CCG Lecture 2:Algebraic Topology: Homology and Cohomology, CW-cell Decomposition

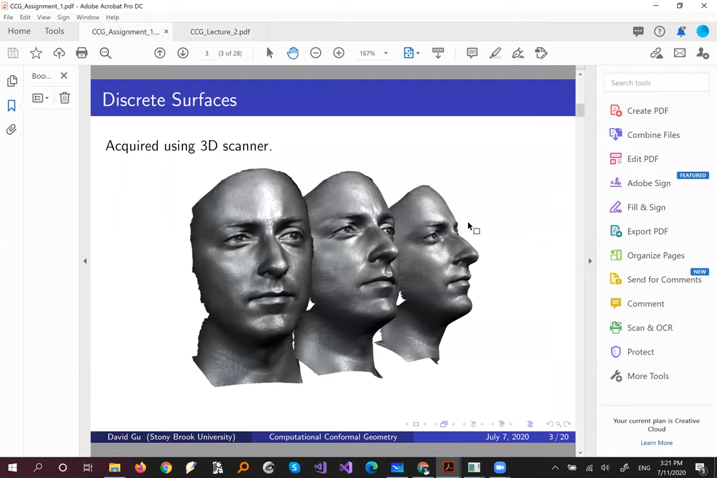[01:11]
So this is a one triangle mesh. So we see the mesh has a vertices, okay, also edges and faces.